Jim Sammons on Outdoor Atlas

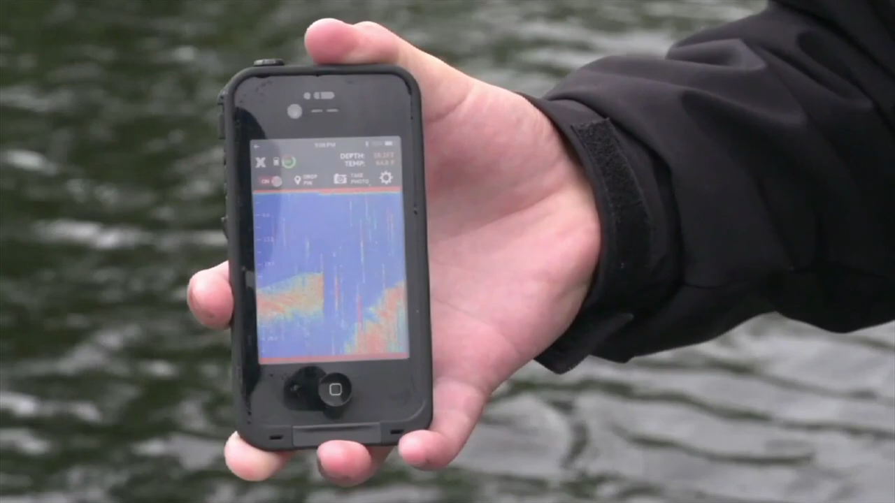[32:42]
or you can actually set it so that you can get the fish view that shows
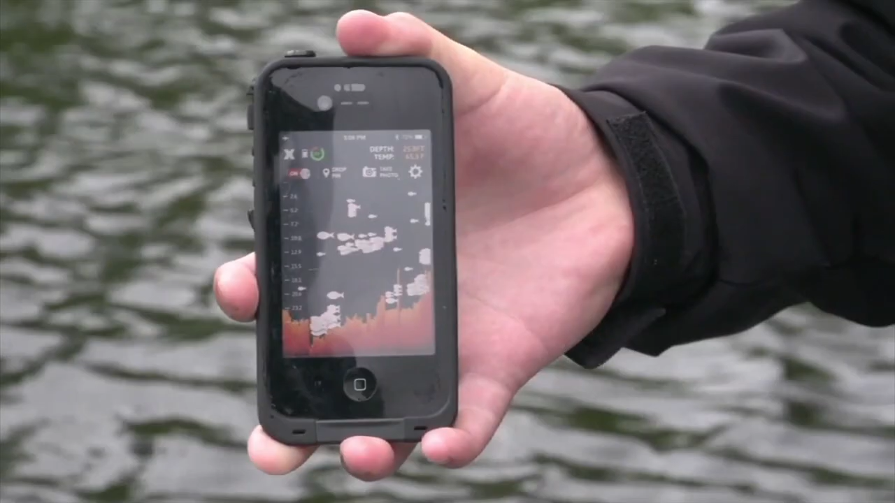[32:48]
you exactly where the fish are in the water. It's absolutely perfect for those who don't have a big bass boat but want to see what's underneath so that they can maximize their chances at catching more fish.